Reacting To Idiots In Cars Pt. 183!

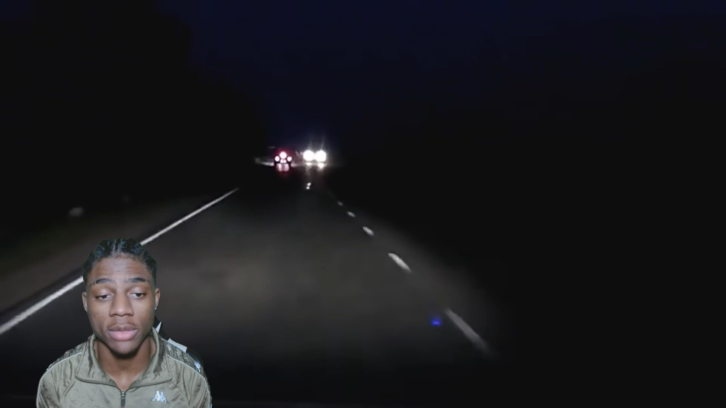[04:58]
what the fuck youtube they're safe they're safe they're safe nigga